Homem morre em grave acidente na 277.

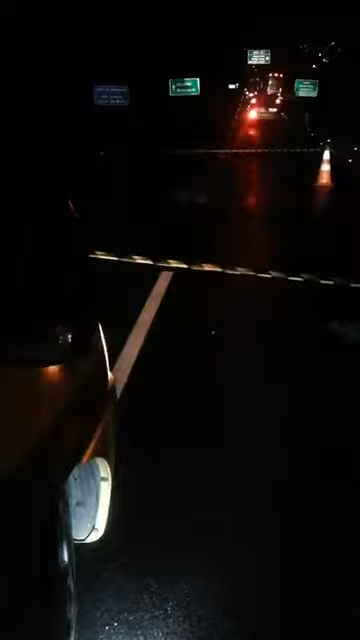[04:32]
O tráfego está lento aqui na região do ocidente, mas a fila aí é pouca, né? A fila é pequena aí na pista sentido Curitiba, né? Aqui a gente pode ver que a curiosidade aqui é que atrapalha o trânsito, né? O pessoal para, é curioso aí, o trânsito começa a parar aí. O pessoal aí está orientando no local aí tudo.